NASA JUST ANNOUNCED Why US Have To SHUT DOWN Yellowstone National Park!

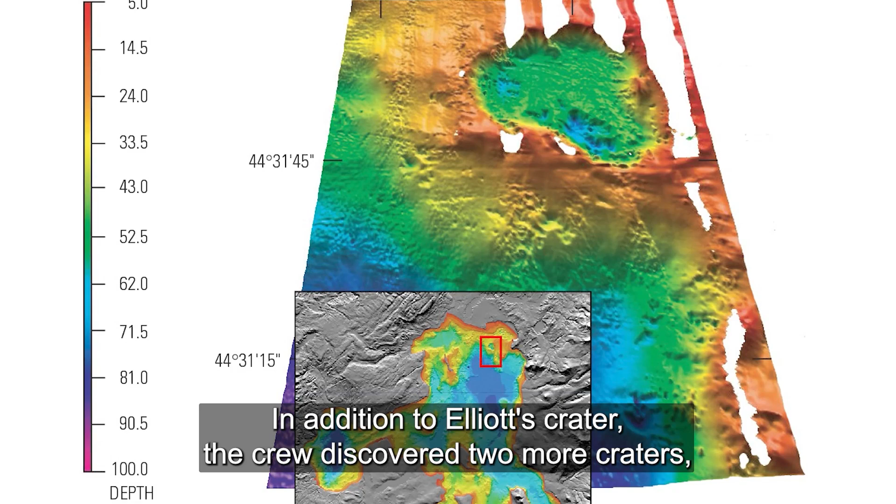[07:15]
In addition to Elliott's crater, the crew discovered two more craters,
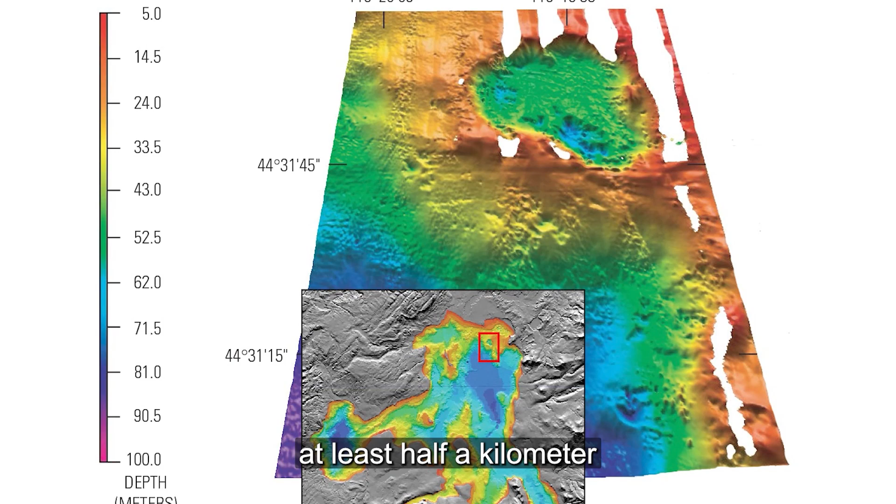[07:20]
at least half a kilometer in size, as well as countless smaller ones under 200 meters.
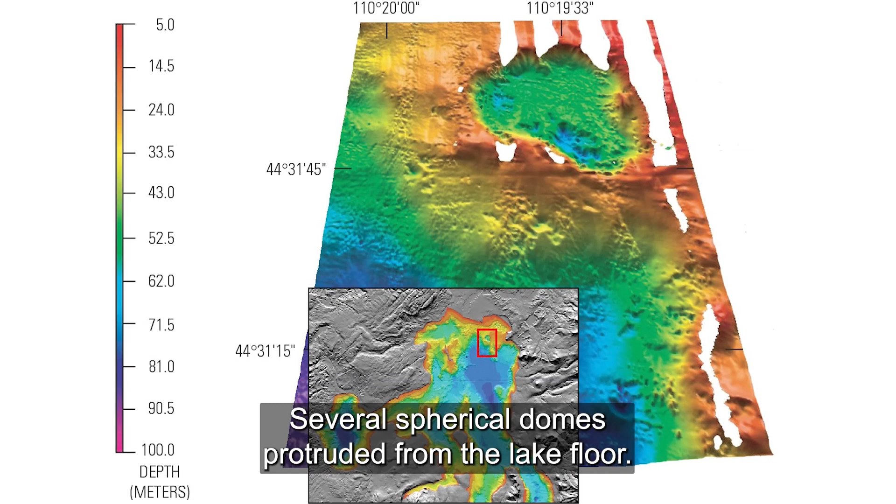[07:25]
Several spherical domes protruded from the lake floor.